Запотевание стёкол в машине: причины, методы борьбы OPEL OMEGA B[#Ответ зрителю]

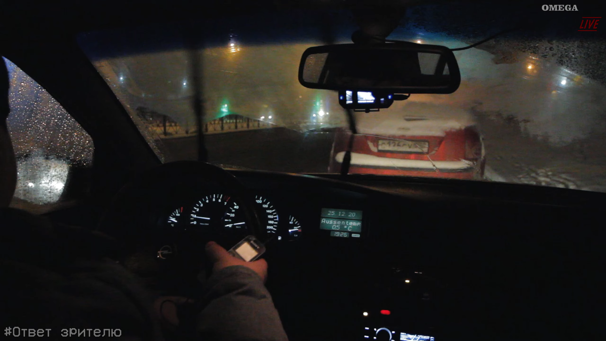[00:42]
Это означает, что в салоне машины слишком влажно и температура выше на 10 градусов и более, чем стекла. Вот, собственно, из нагретого воздуха салона влага конденсируется на этих стеклах.